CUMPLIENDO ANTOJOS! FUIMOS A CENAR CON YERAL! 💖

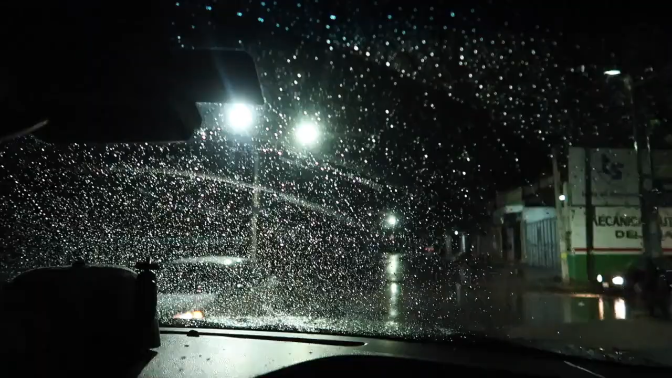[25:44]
Llevamos para la casa. Está chispeando. ¿Crees que ya está lloviendo?
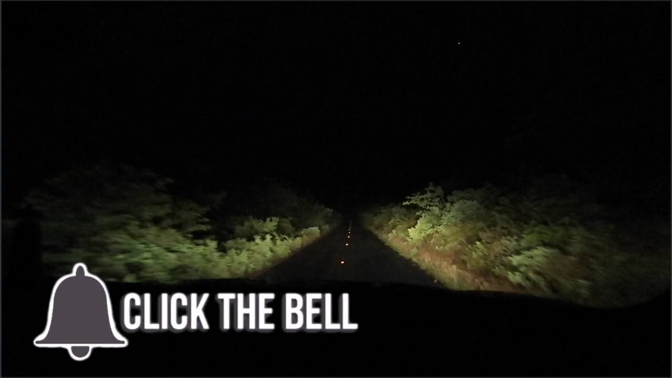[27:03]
¿De dónde sale humo? ¿Es neblina o qué es? Yo creo que el pavimento estaba bien caliente y... no hay ni luz. Pero... ay, ay, ay, ay.
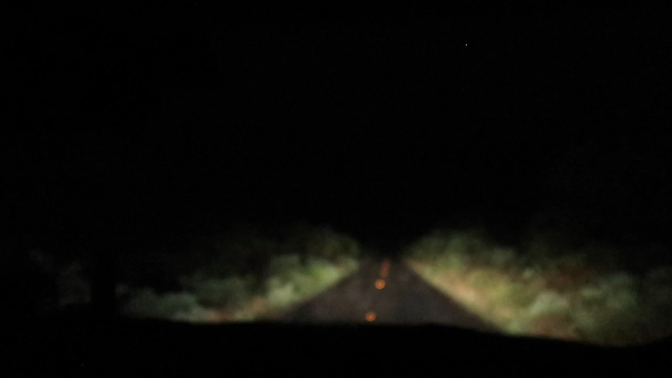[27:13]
¿Y eran las piedras o qué es? Ay, ¿para qué te paras? Que no te habrán dado unas piedras, ¿sí ves? ¿Por qué hay piedras ahí?
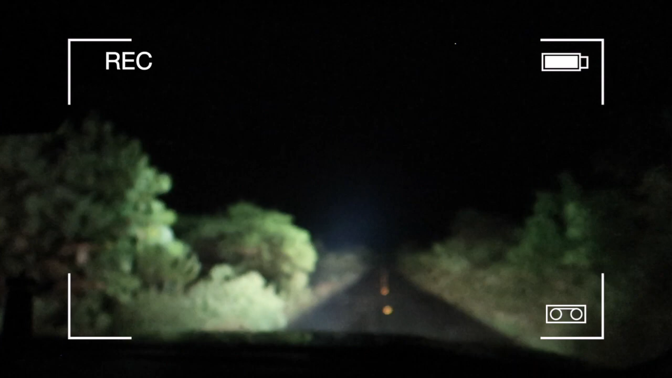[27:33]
No sé, qué miedo. Las apagó un carro y le pusieron piedras para arrancarlo otra vez. Pero, ¿sí ves? ¿Qué será?